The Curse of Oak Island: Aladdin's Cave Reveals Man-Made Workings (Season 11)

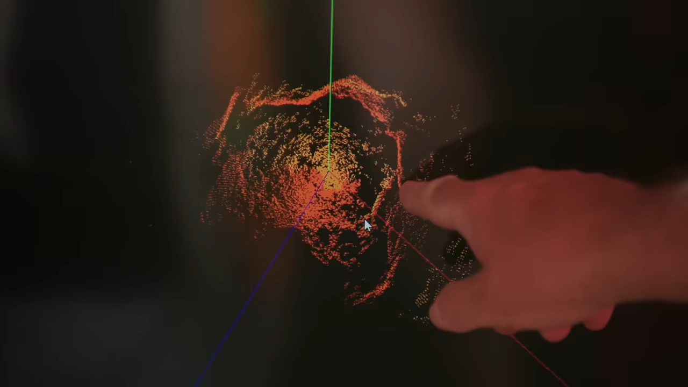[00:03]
There's one there, and then there's one there, right? Absolutely. In the Money Pit area on Oak Island,
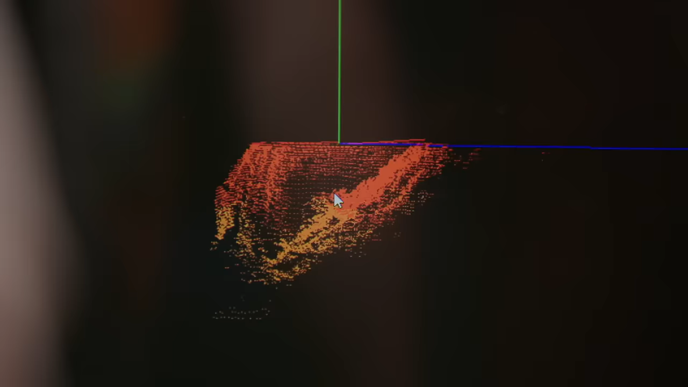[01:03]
and this slope could be burying whatever might be laying on the floor there.
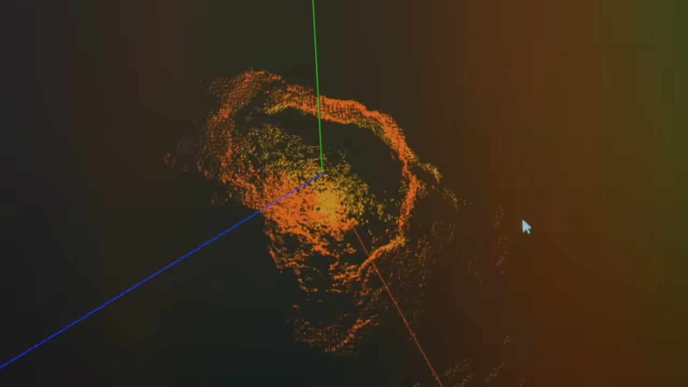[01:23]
It's substantial in size. But most importantly, we need to see where it's coming from. Are you seeing a potential way in?